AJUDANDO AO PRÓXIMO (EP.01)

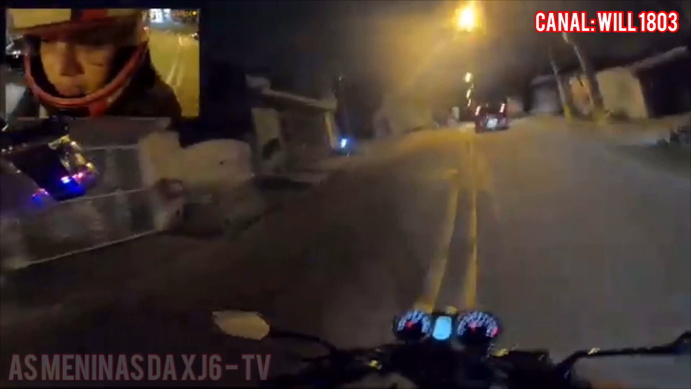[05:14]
Puta, dois bagulho no mesmo dia. Puta, acho que ele atropelou uma pedestre. Não.